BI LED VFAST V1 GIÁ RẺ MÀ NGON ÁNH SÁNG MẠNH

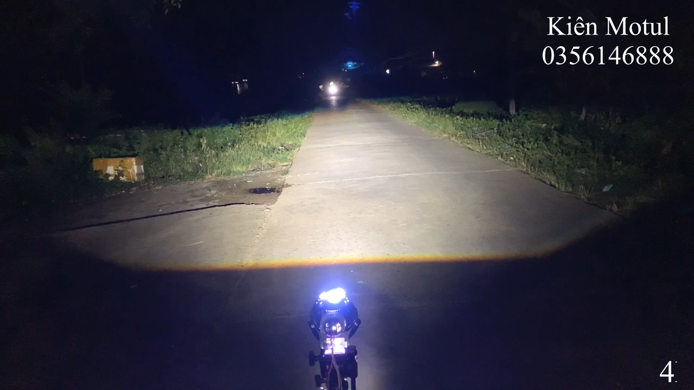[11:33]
Bây giờ là em sẽ test Chiếu ánh sáng xuống mặt đường Và cái chiều cao Giả lập như thế này Thì nó sẽ phù hợp Với chiều cao Của một cái chiếc ô tô Hoặc là một chiếc xe máy Thì với cái chiều cao này Thì các bác có thể nhìn rõ Là cái phần ánh sáng của MB này Nó xuống mặt đường Có cái chế độ tốt khá là rộng Và ở phía đằng xa kia Thì các bác có thể nhìn thấy Là cái phần đứng cắt chỗ Cái xe máy người ta đi ngược chiều đó Và cái phần ánh sáng này Nó sẽ không gây trói mắt Cho những người đi ngược chiều Đó Em đứng ở cái vị trí này Thì các bác sẽ quan sát Mặt đường nó sẽ tốt hơn Thì hiện tại ở trên mặt đường Nó có khá là nhiều Những người